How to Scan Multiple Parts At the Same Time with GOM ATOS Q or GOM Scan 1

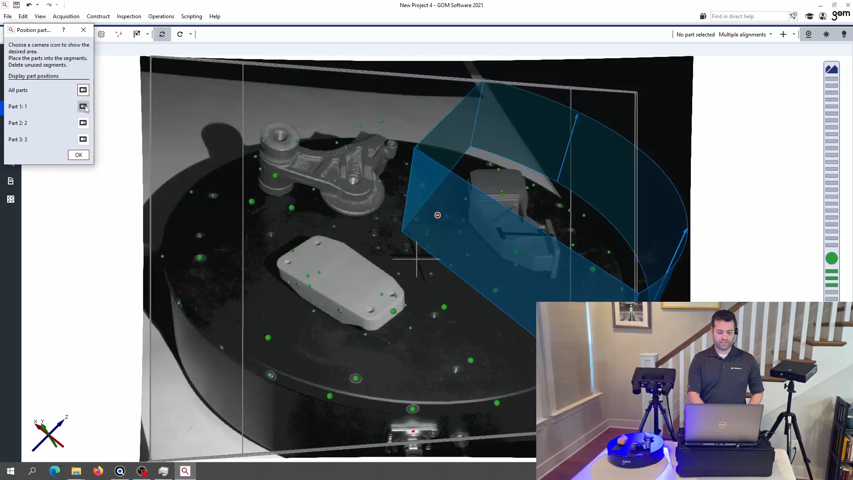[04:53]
And I can make it show just one part at a time. That looks good.
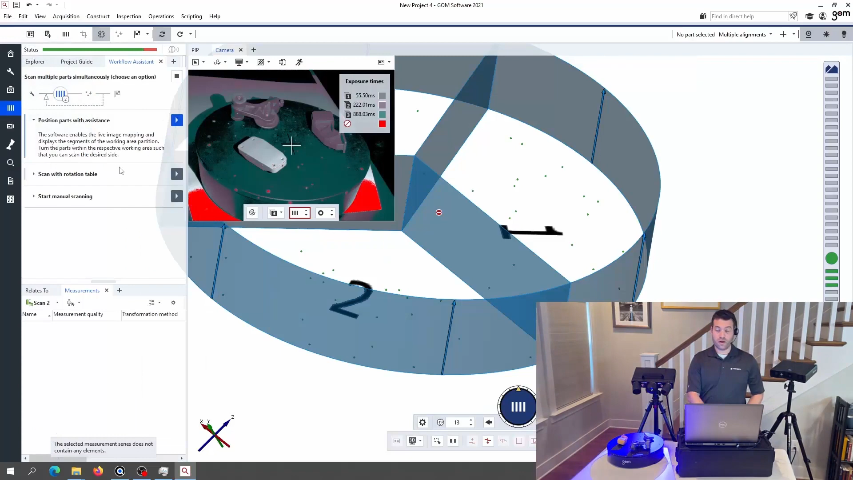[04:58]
And now I'm going to tell it, I'm going to scan again with the rotation table.
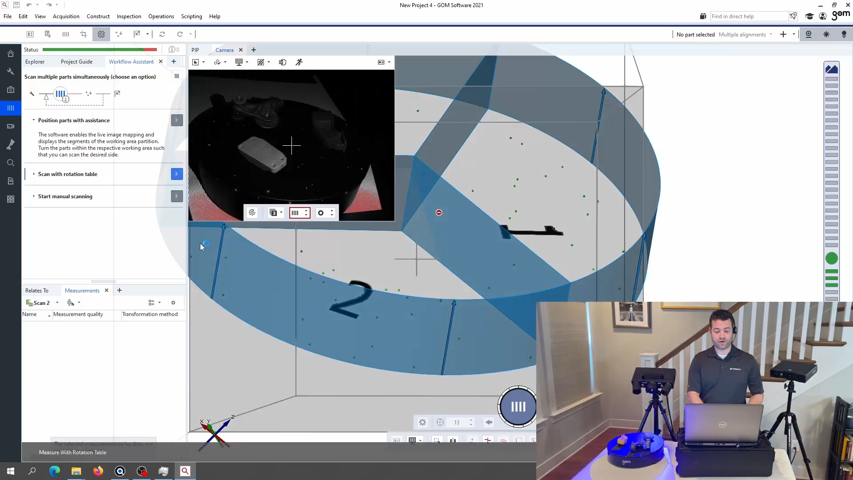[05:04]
I'm not going to need to pause for the system to ask me if it's picking the right cutoff plane.
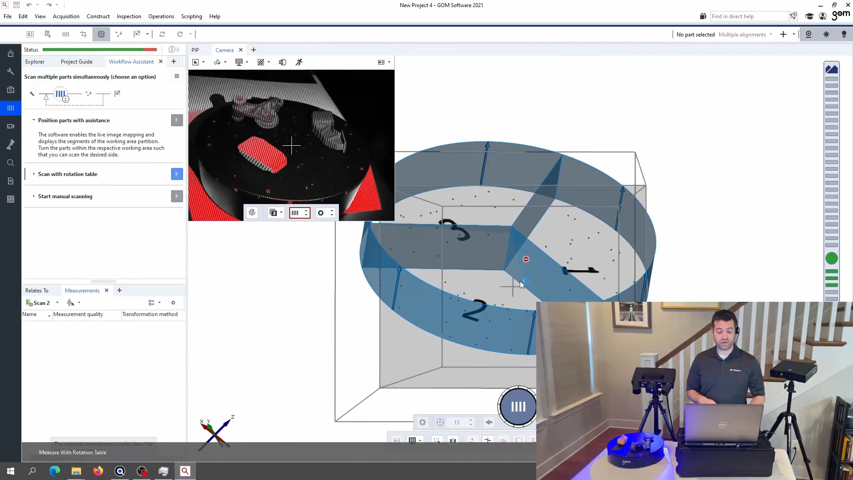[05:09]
It already has that defined from the previous step.
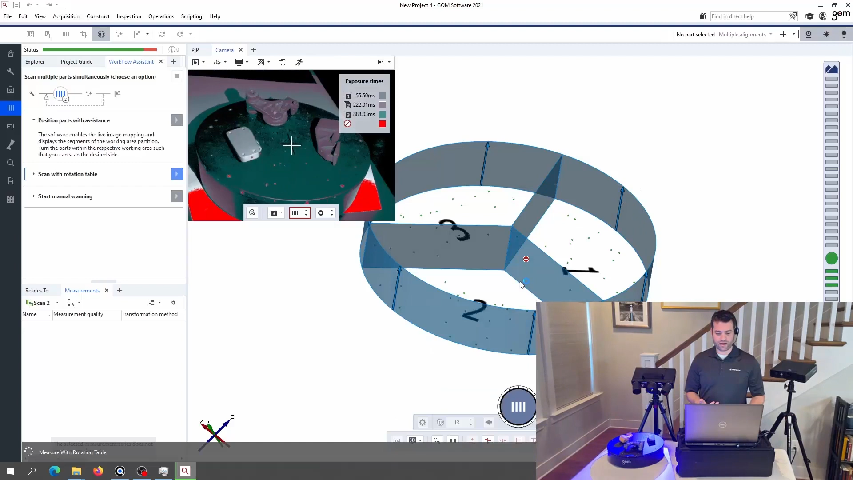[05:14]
So let's take a look at the first couple of scans coming up.
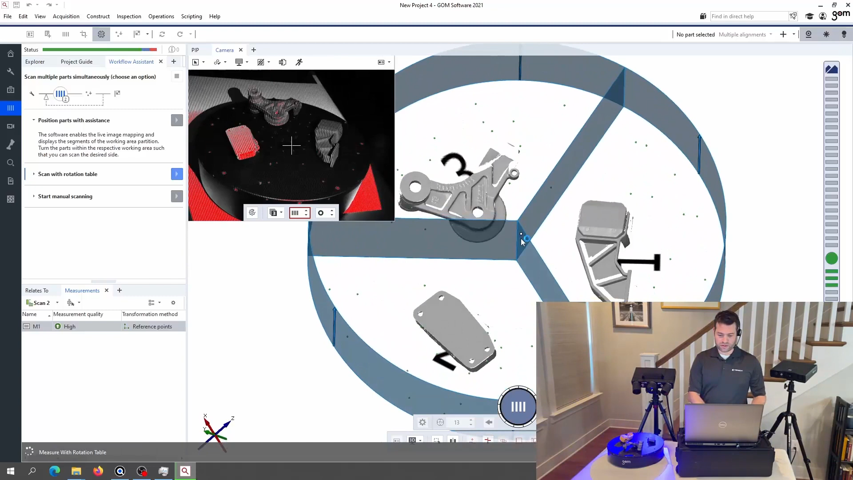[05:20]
And then once these look good, I think we're going to go ahead and speed up the video again to the next step.
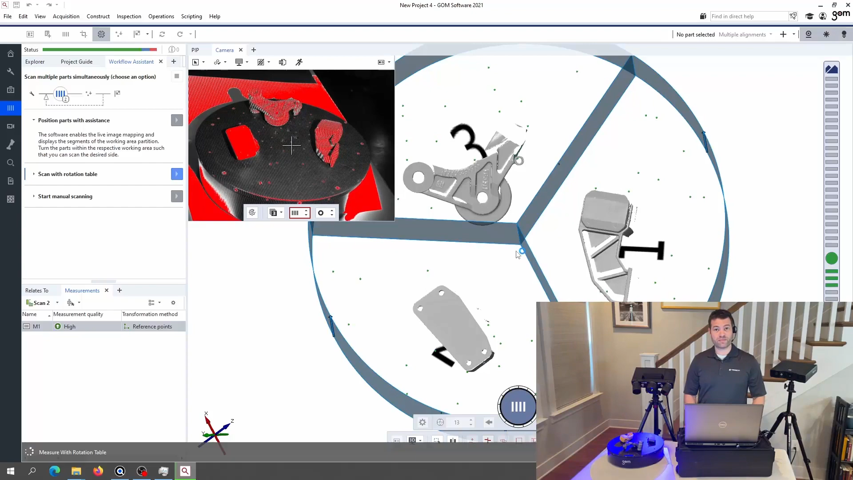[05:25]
Okay, we've got all our scanning finished,
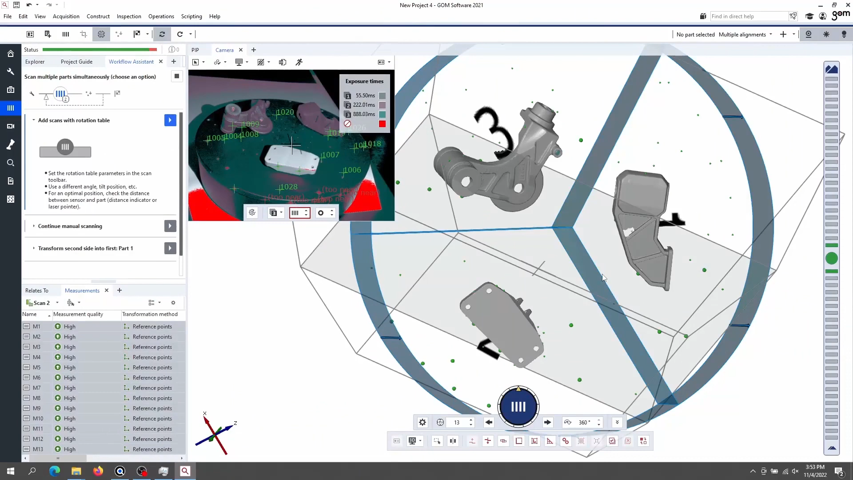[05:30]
and all that's left to do is to tell the workflow assistant that I want to start transforming the second side of each scan onto the first, starting with the first part.
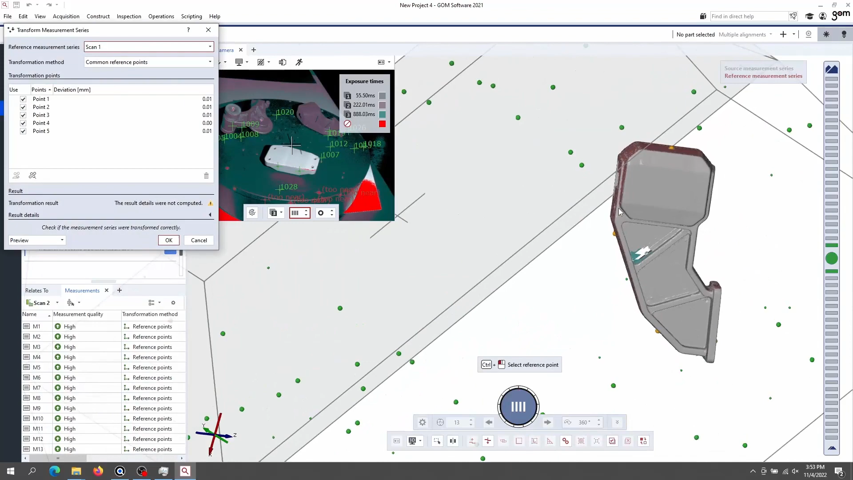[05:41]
We'll zoom in here and take a look. And this looks like it's pretty accurate, so we're going to go ahead and accept it.
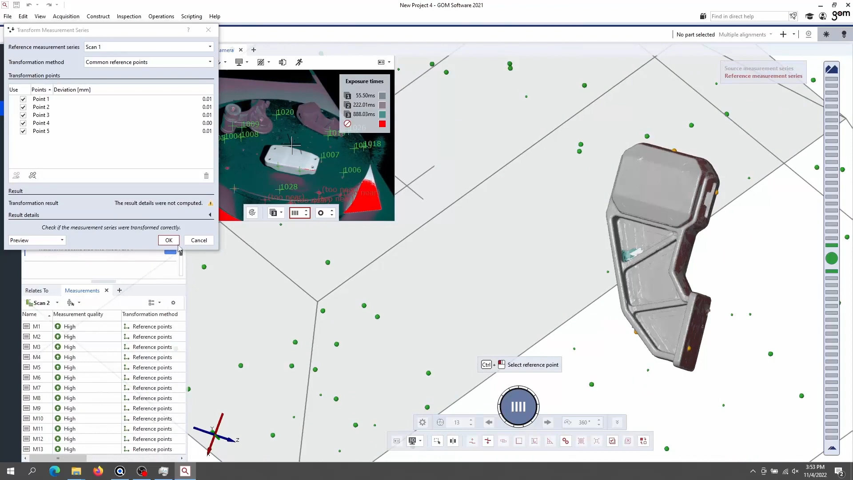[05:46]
Now we're going to tell it we want to do the second part.
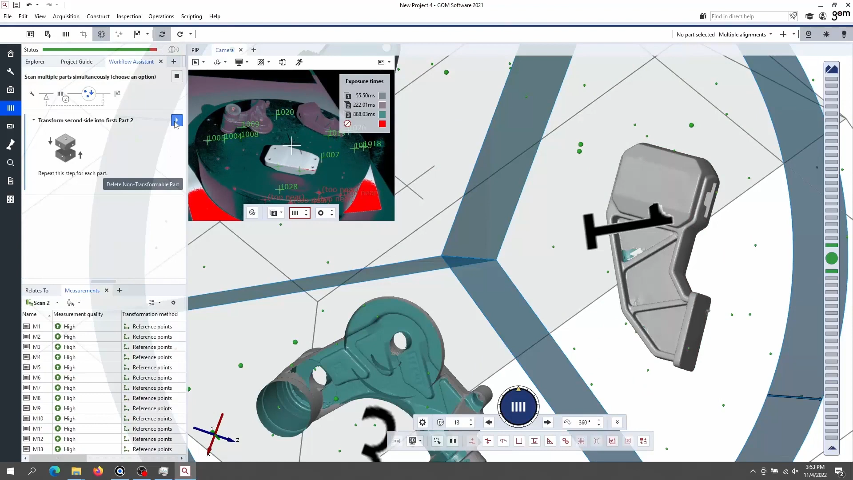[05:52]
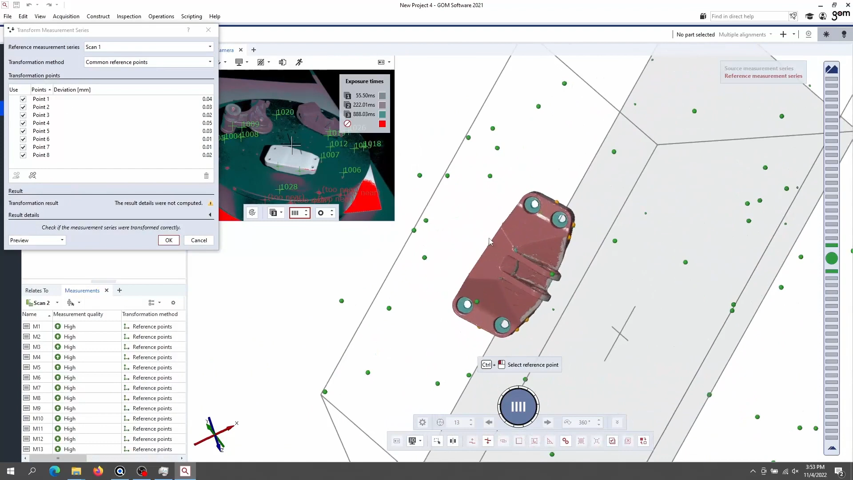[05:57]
Once again, looking good. And we should note that we could do as many parts as we want.
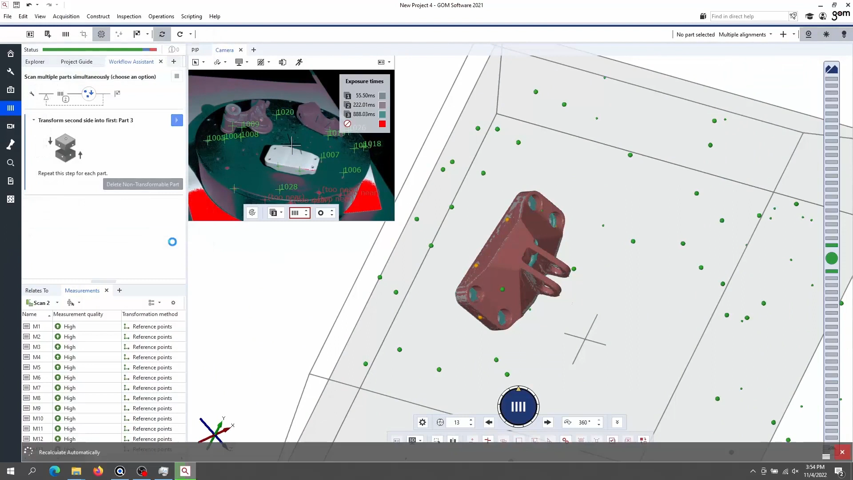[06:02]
We could do four, six, 12 parts on the turntable if they fit.
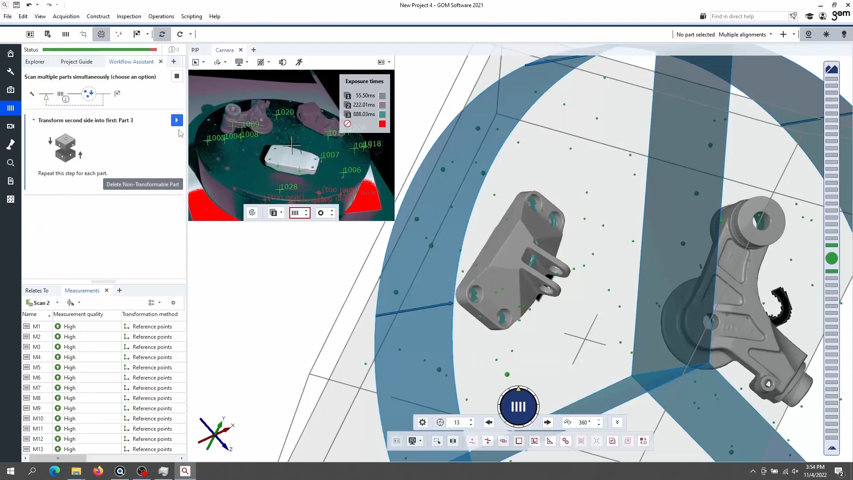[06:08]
And the third.
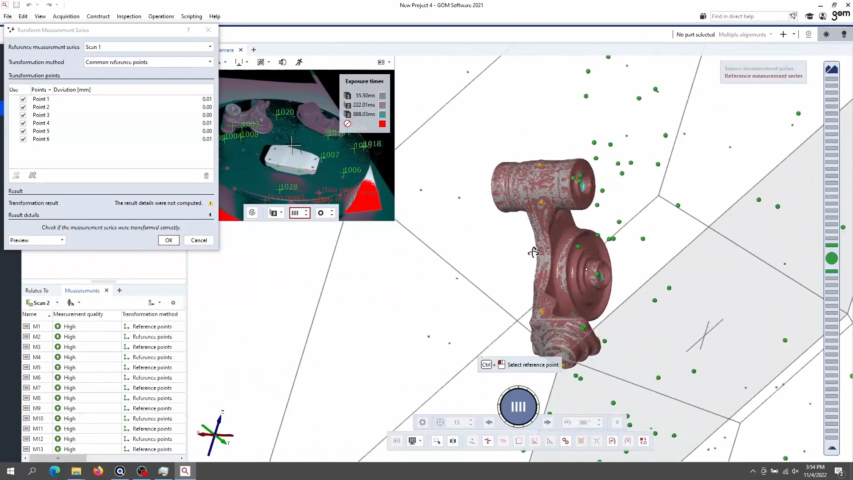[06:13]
Also worth noting that even with the larger measuring volume for these relatively smaller parts, the 350MV is still getting some really nice level of detail on each of these parts,
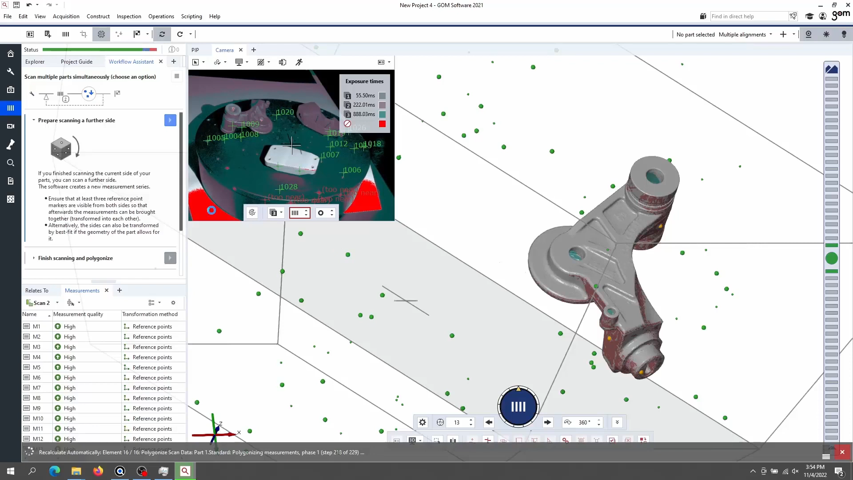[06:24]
including the metal bracket that has some text engraved in it.